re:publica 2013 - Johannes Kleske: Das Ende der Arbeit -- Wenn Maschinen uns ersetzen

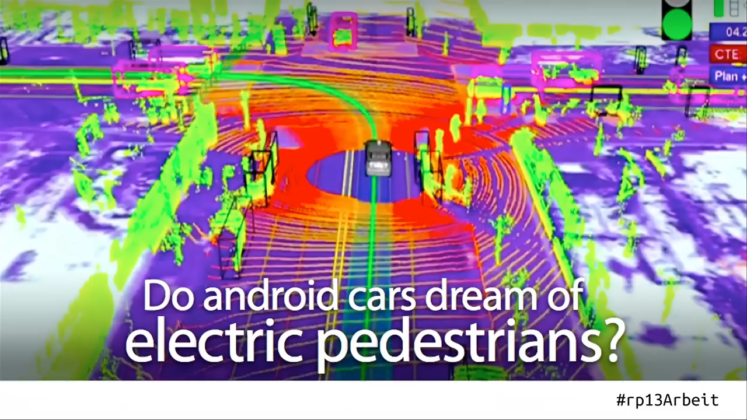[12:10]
Dieses Auto nimmt pro Sekunde ein Gigabyte an Daten auf, um zu gucken, was passiert um mich herum, die ganzen Sensordaten. So ungefähr sieht das aus. Ich finde es für mich das schönste New Aesthetic-Poster, was es in den letzten Wochen gab, würde ich mir direkt so als an die Wand hängen. Sehr, sehr spannend. Aber die Frage ist natürlich jetzt, was sind die Konsequenzen davon?
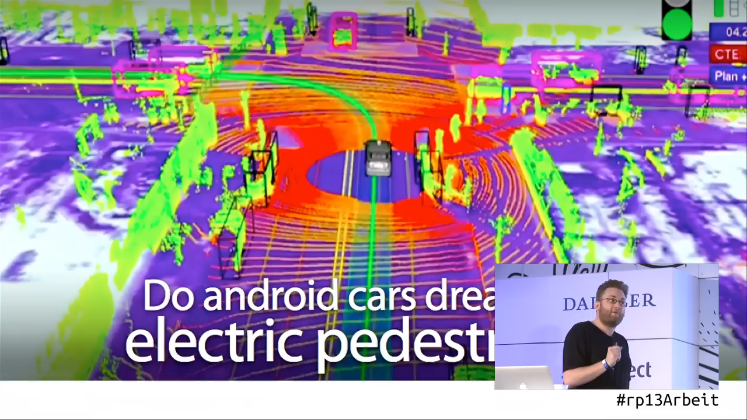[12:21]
Allein in den USA verdienen im Jahr 3,5 Millionen Menschen als Fahrer ihr Geld von Taxifahrern über Limousinenfahrer.